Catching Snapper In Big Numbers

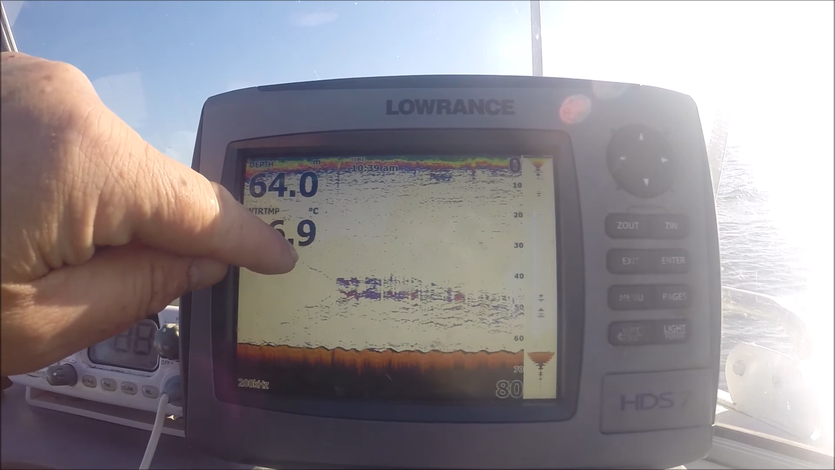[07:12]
Anyway, there was nothing on the screen and that was my line going down and whacko, I got hit.
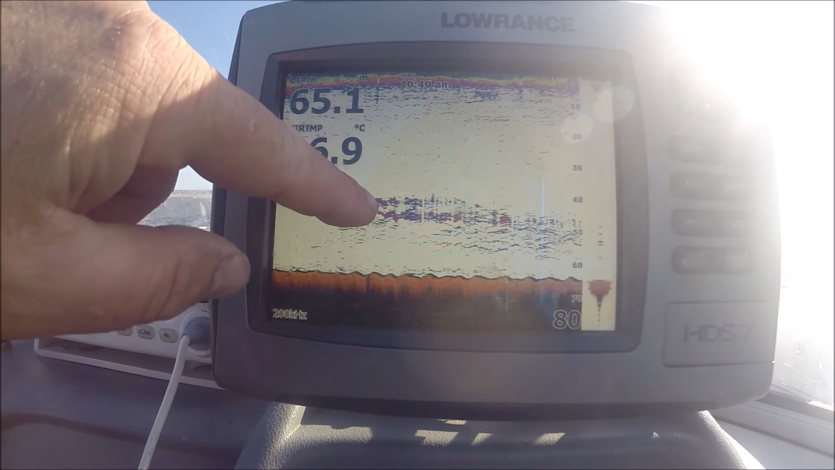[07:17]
And I said to Dale, it was about 10 or 15 metres earlier, we've been getting hit about 5 metres off the bottom.
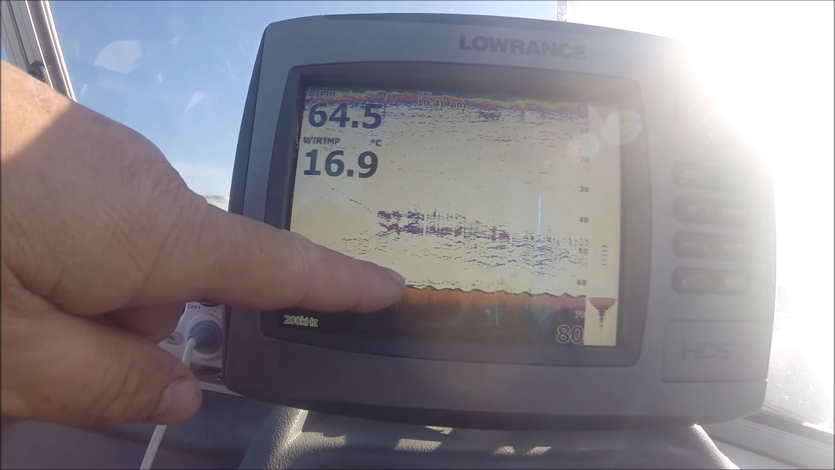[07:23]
On screen: water 16.9°C
Anyway, Dale said, look at the screen. Anyway, they're all snapper. Whether you believe it or not, I just pulled a snapper up.
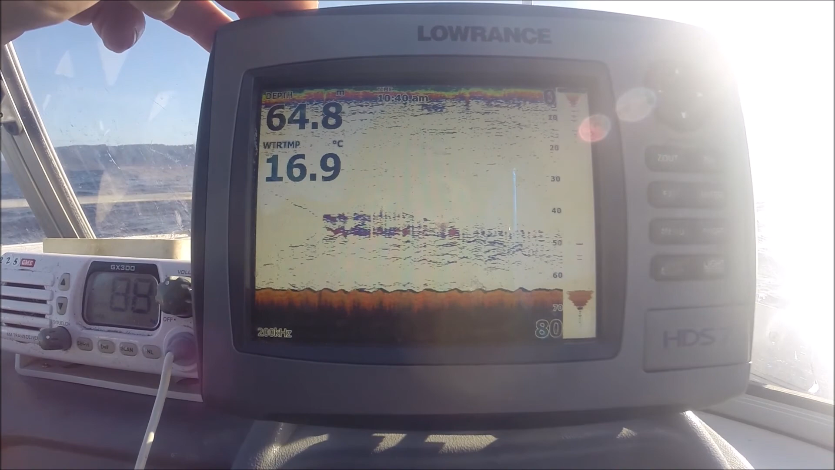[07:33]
On screen: water 16.9°C
And that's how thick the snapper are at the moment here. And yeah, we've just caught well over 20. We've probably had 25 in the boat today.
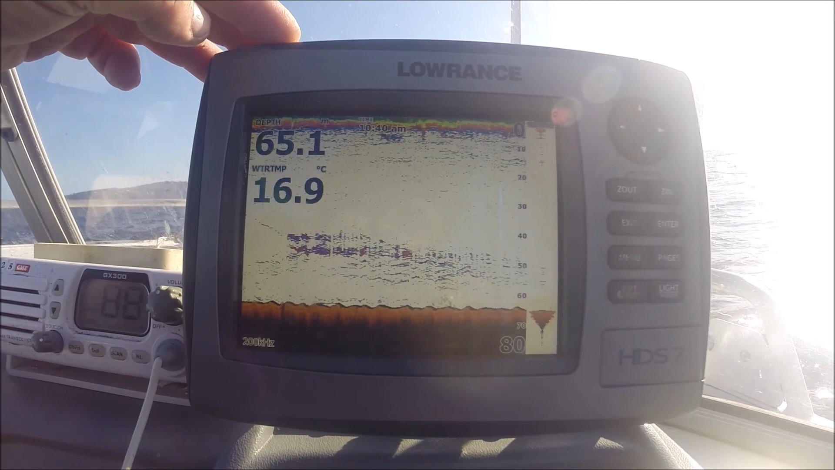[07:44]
On screen: water 16.9°C
And if I didn't pull up a snapper out of that, I probably wouldn't even think it was snapper.
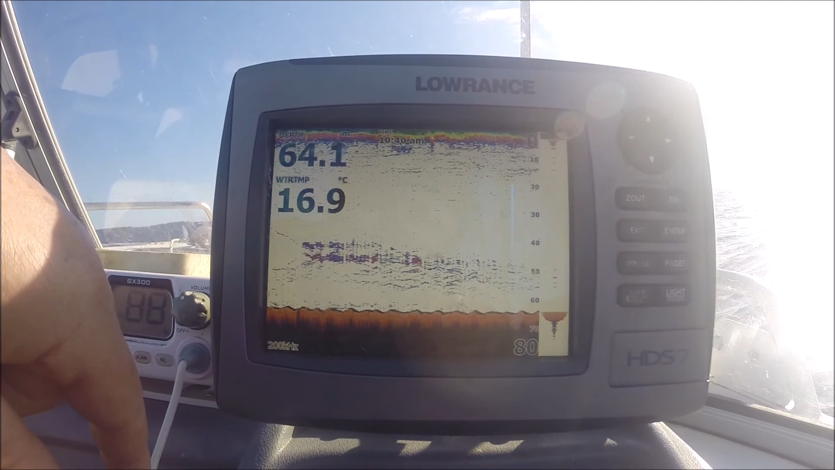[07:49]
On screen: water 16.9°C
Anyway, bit of useless information for okay, you.